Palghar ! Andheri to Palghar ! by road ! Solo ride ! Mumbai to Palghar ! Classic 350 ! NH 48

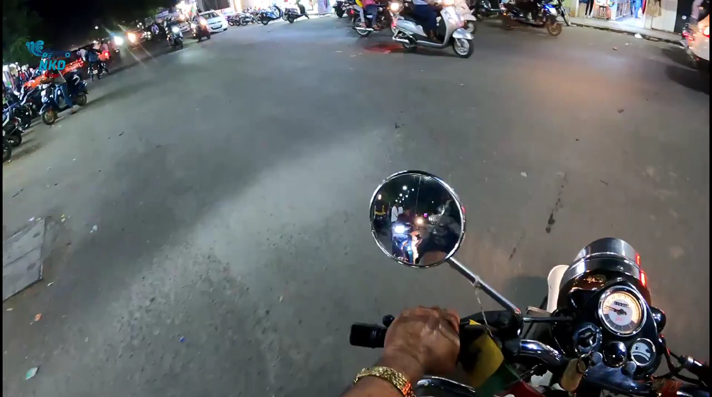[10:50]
सो दिस इज़ माइम रोड विच गोज़ टू द बीच, बीच की तरफ। तो ये है बस स्टैंड। दिस इज़ द स्टेशन, नॉट बस स्टैंड, बस स्टैंड भी है।
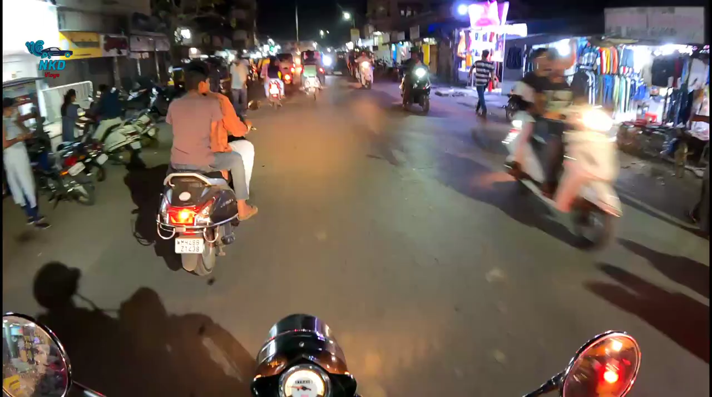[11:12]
दिस इज़ द स्टेशन एरिया। यहाँ पर ना दुकानें थोड़ा जल्दी बंद हो जाती है।
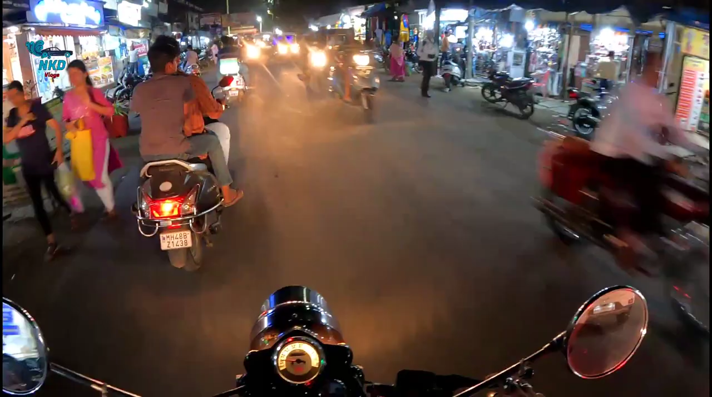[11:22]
अभी बज रहे हैं शाम को 8 बजे। तो दिस इज़ पालघर स्टेशन।
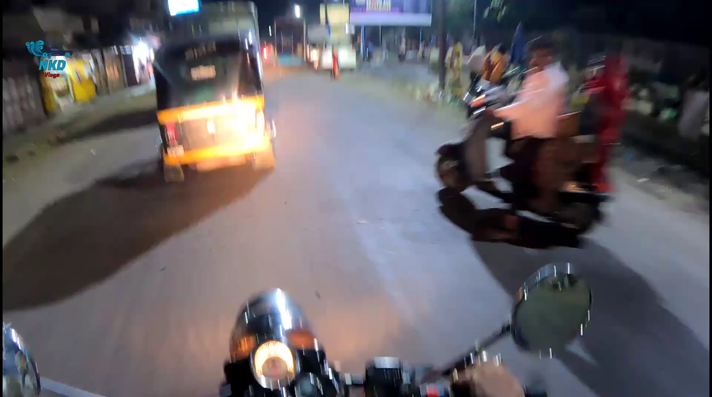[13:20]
हाईवे भी उतना सुनसान नहीं है, हाईवे इज़ ओके, बट देन वहाँ तक पहुँचने के लिए जो रोड है जो कि घाट है, जंगल है थोड़ा सा।
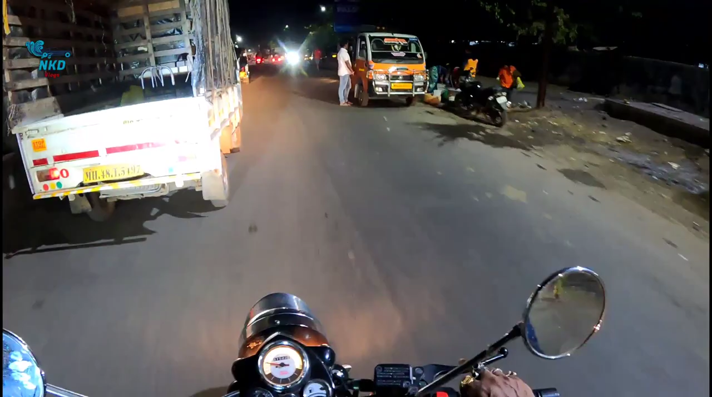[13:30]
सो वहाँ पर थोड़ा सा आई डोंट नो, फर्स्ट टाइम आई एम गोइंग ऑन दिस रोड, तो कैसा रहेगा आई डोंट नो। So we came on the main road. This is Manohar Mahim Road. नीचे पटरी है, so you can see the train there.
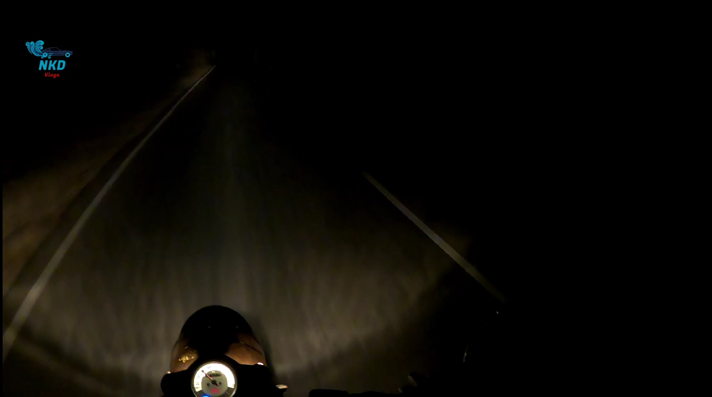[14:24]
पूरा जंगल है ये और कोई भी नहीं है, यू नो। एंड इतनी ज़्यादा यहाँ पर ठंड भी है। ज़्यादा ठंड है यार यहाँ पर। तो कहीं कहीं आपको गाड़ियाँ दिख जाएंगी ये टाइम पे, वरना तो कुछ नहीं है, ज़ीरो। एंड दिस इज़ अ नेशनल हाईवे, you know, it goes to Nasik and all.
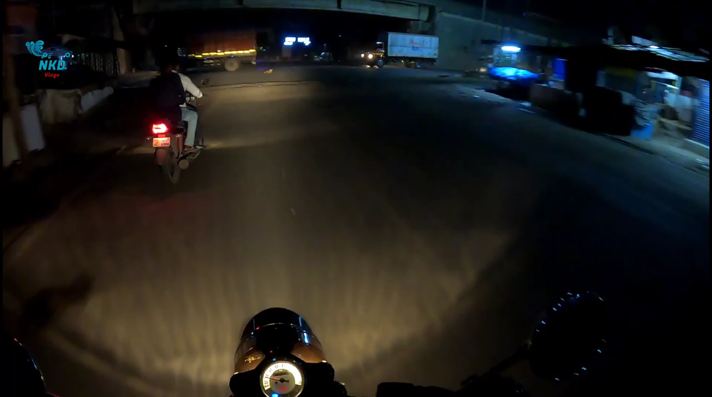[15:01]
Left side up Ahmedabad Jogi, right side Mumbai. So just crossing this.
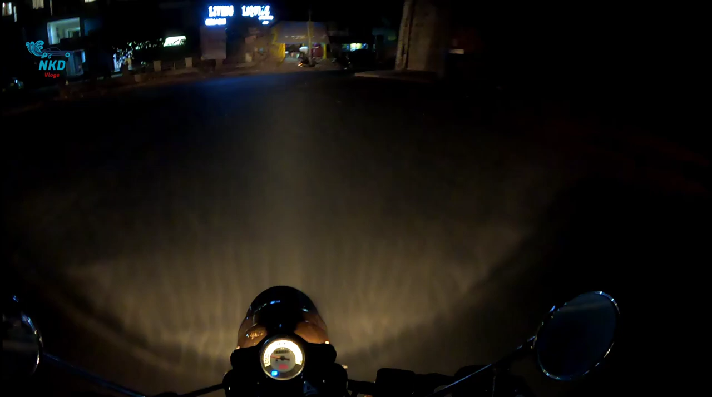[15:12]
So finally reached highway. So yahan se seedha towards Andheri, Mumbai. So Mumbai is 104 kilometers from here. Mumbai matlab, that is Mumbai Central. And Andheri will be about you know 80 kilometers approximately, 80 to 90.
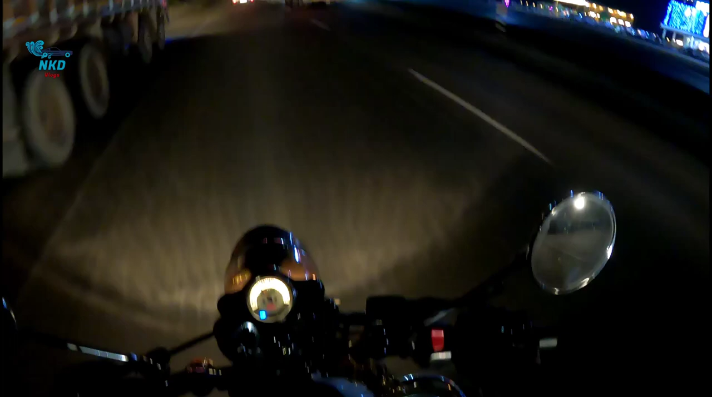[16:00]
मगर ट्रक से ना थोड़ा सा गर्मी वाला, गर्मी फील हो रही है मुझे बिकॉज ऑफ दैम. तो ऐसा रहता है माहौल. देर आर ओनली ट्रक्स, कुछ कार्स भी हैं. पूरा अंधेरा ही अंधेरा. बहुत ठंड यार, बहुत बार रुकना पड़ रहा है.
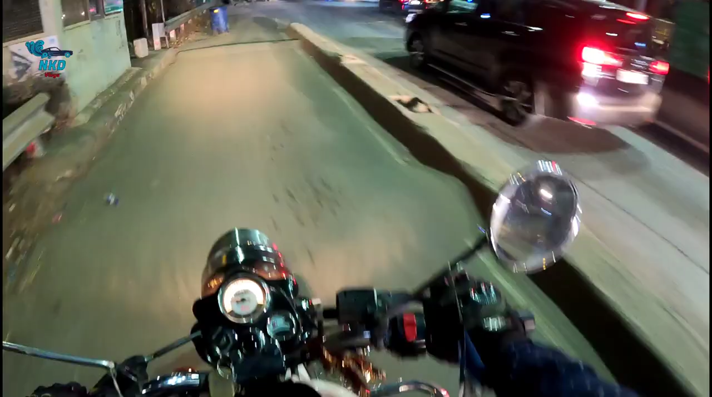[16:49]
यहाँ थोड़ा सा रुकेंगे फिर चलते हैं आगे
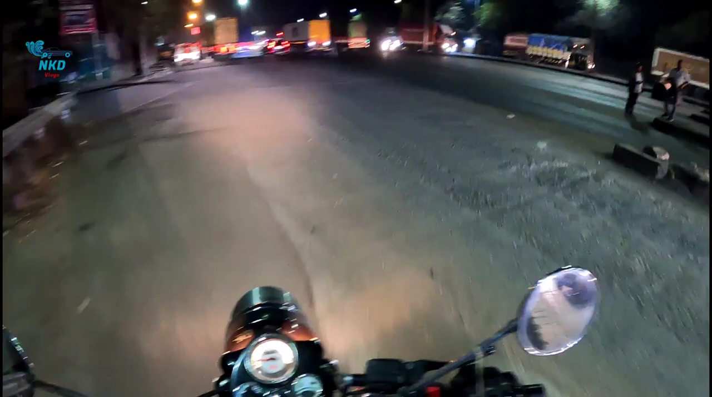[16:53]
चाय कॉफ़ी पी के, बिकॉज इट्स डैम कोल्ड. नाउ क्रॉसिंग वसई. पूरा ट्रैफिक जाम है यहाँ पे. देर आर ओनली ट्रक्स. अभी अभी कार्स भी दिख रहे हैं मुझे. Now I have reached Borivali.
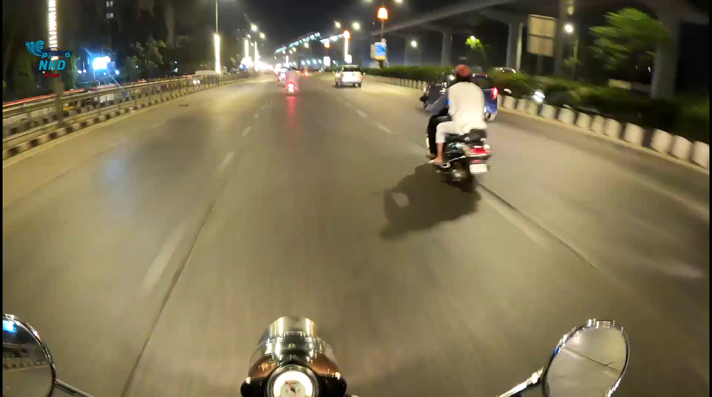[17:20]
So it is very beautifully decorated. Western Expressway is this is Western Express Highway. So beautifully decorated. Abhi hum left side yahan niche se jayenge. So this is the national park. So now I have reached Andheri. So I'm done for the day.